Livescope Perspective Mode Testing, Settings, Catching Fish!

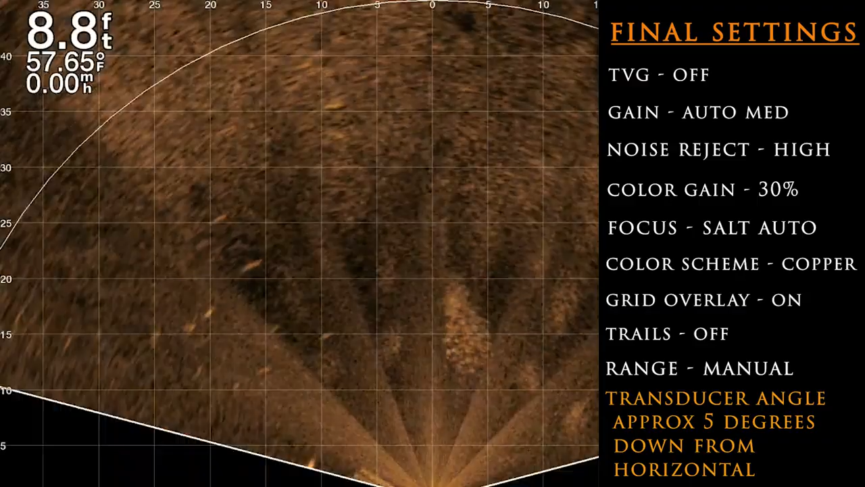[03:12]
On screen: depth 8.8 ft, water 57.65°F
swimming around this is playing hi i know you're there come on hit it there you go finally
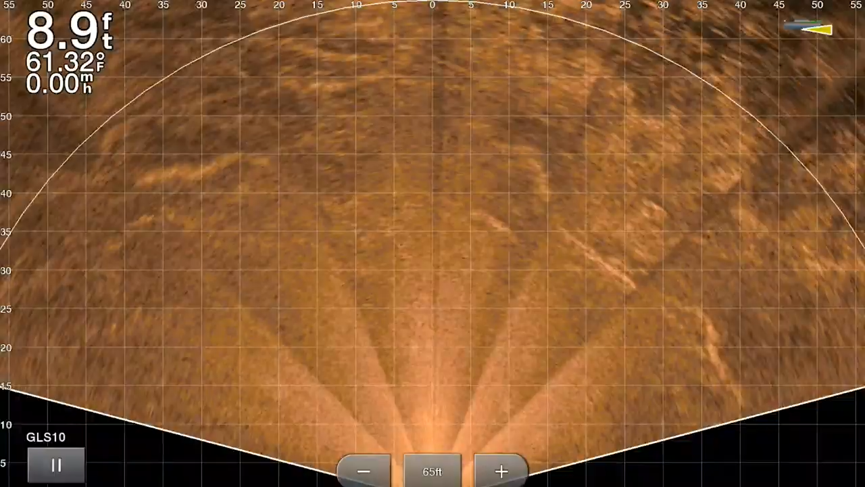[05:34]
On screen: depth 8.9 ft, water 61.32°F
i am shooting up onto a sand flat here testing its ability to
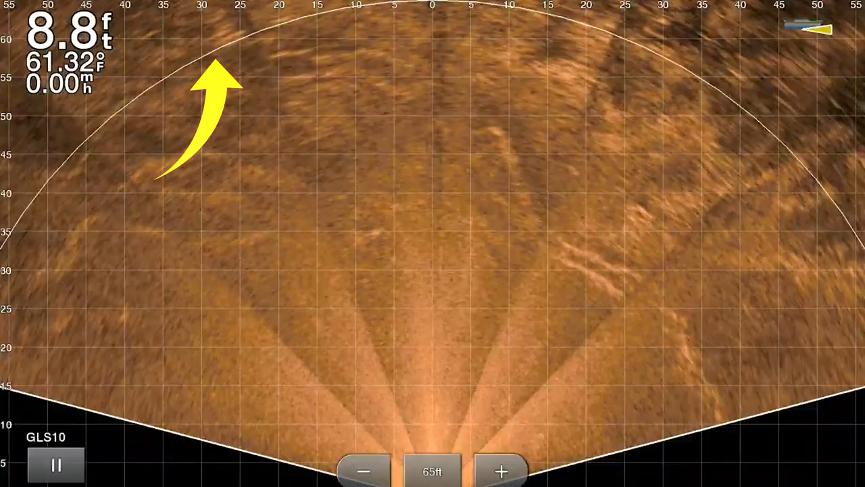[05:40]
On screen: depth 8.8 ft, water 61.32°F
spot trout in super shallow water which it has done superbly today but i see there are some sitting out there right now probably 60 feet out
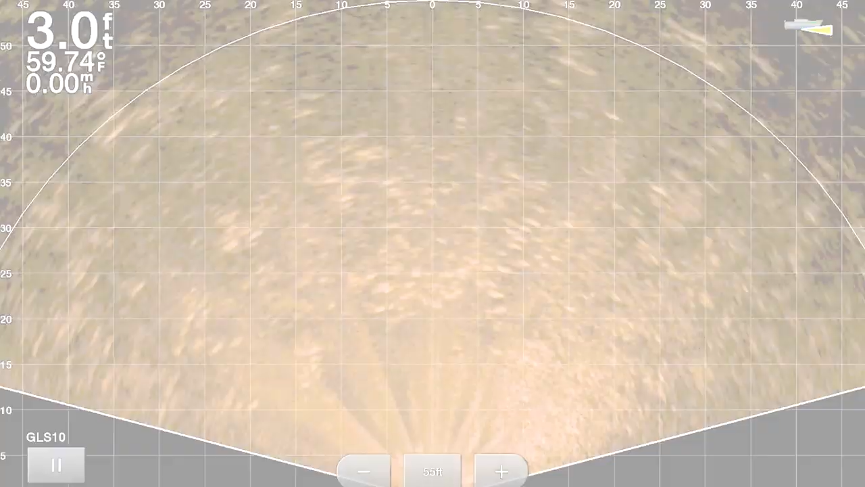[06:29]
On screen: depth 3.0 ft, water 59.74°F
okay folks for the rest of this video i'm just going to roll some footage that i have sonar recordings basically and i've sped these up five times normal speed so you can kind of see the activity much quicker basically what's going on here and in this image there's a bunch of bait fish that are being ambushed by predator fish be it trout or red fish and i sat in this particular area and i had a blast for several hours catching fish after fish it was definitely an awesome day now i have to say that having the transducer mounted in a way that you can change the angle is critical because otherwise i would not have seen any of these fish the stock set
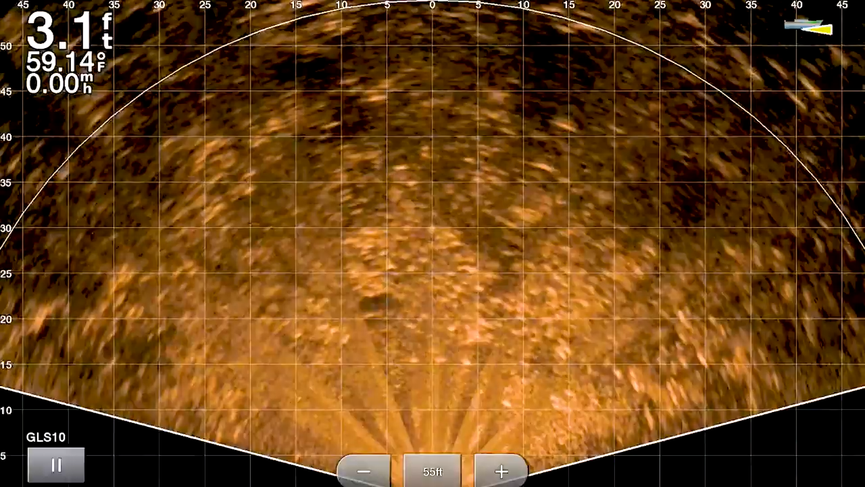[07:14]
On screen: depth 3.1 ft, water 59.14°F, speed 0.00 mph
up with the 20 degrees of angle roughly that it has on it it's pointing it down too far and it really doesn't work on the flats like this solution that i have here in this instance i pretty much had the transducer almost flat to the point where you could see some of these surface ripples in the water at times in the image i'm trying to come up with a second solution
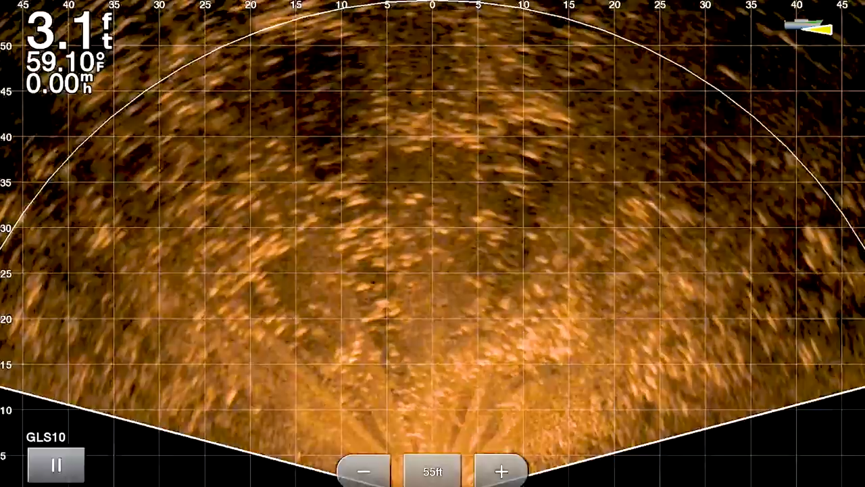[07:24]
On screen: depth 3.1 ft, water 59.10°F
for mounting something that's adjustable with a linkage but just the complexity of it with having to swivel the bracket to allow the forward and down image modes plus
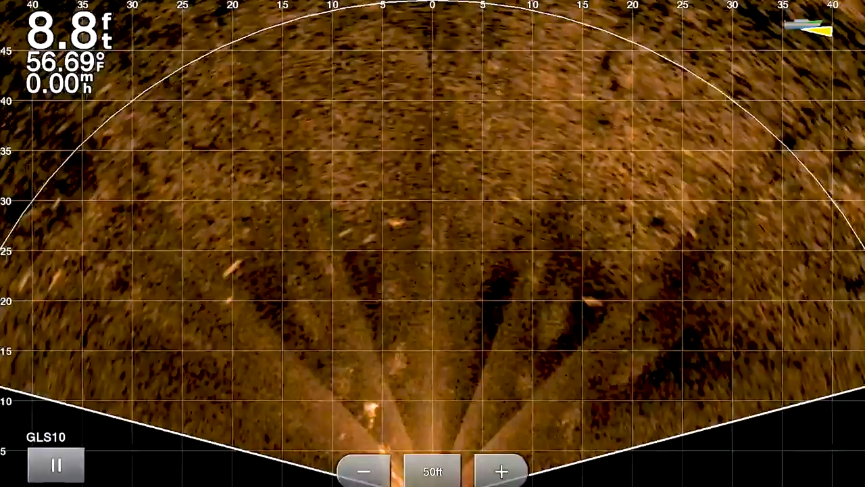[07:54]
On screen: depth 8.8 ft, water 56.69°F
the way i have it set up i'm actually able to change the angle of it just by tilting the pole so i'm just going to keep rocking it for now i did want to add as well that this was pretty much saltwater testing all the species that are caught in this river pretty much are saltwater species it's a little bit brackish where i was but mostly salt so the performance of the system still works very well in saltwater conditions and i
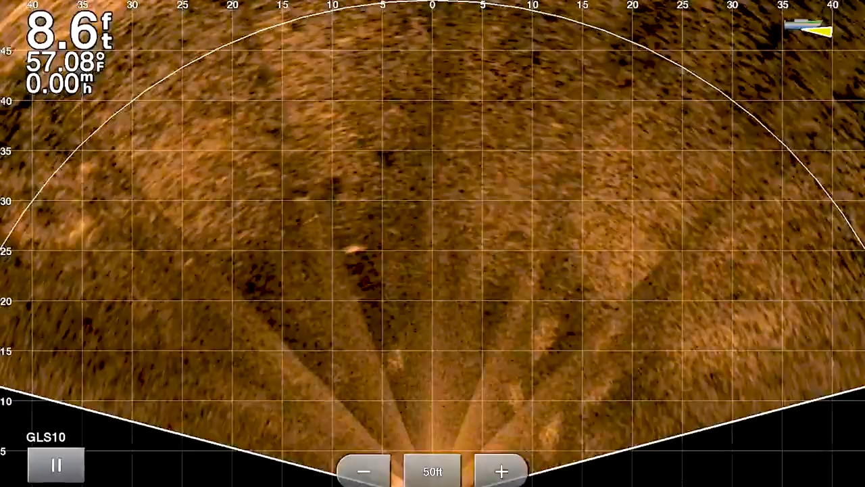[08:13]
On screen: depth 8.6 ft, water 57.08°F
am looking forward to getting it out into the chesapeake bay and playing with it basically around the bay bridge and full saltwater conditions just to see you know how
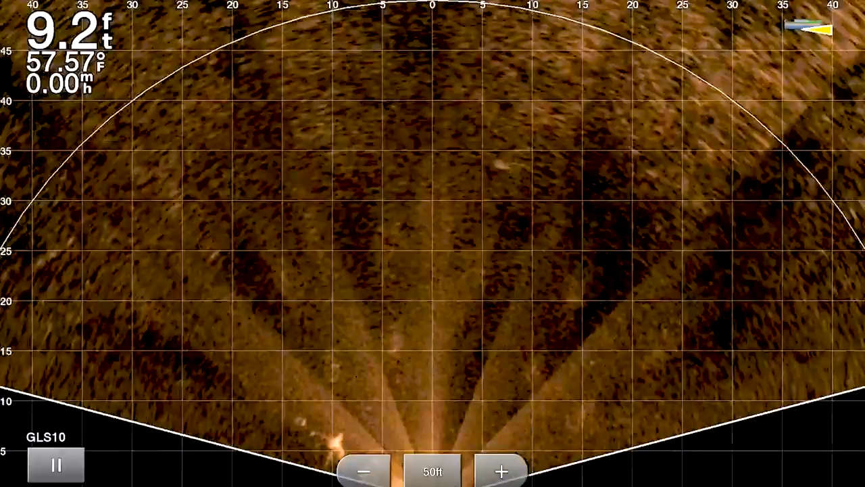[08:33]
On screen: depth 9.2 ft, water 57.57°F
was it you know anything under four or five feet it just didn't work and now
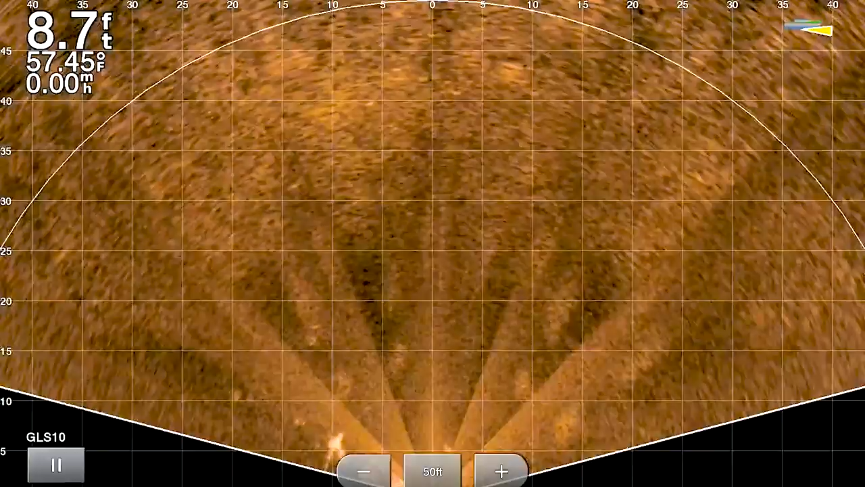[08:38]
On screen: depth 8.7 ft, water 57.45°F
it's working spectacular in those conditions if you have the transducer at the right angle